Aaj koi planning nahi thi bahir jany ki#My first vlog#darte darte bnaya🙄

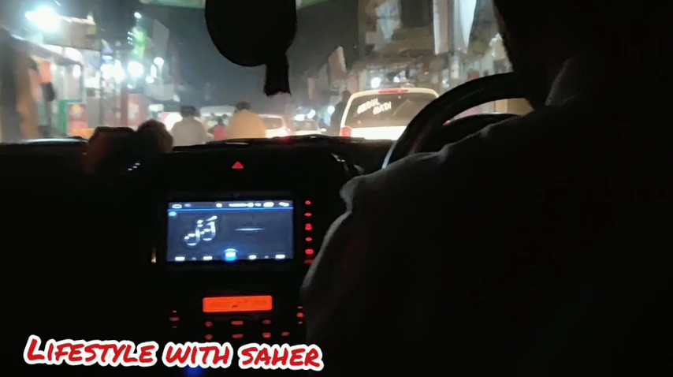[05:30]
ٹرافک آگے بہت زیادہ ہے ٹرافک آگے بہت زیادہ ہے اور یہاں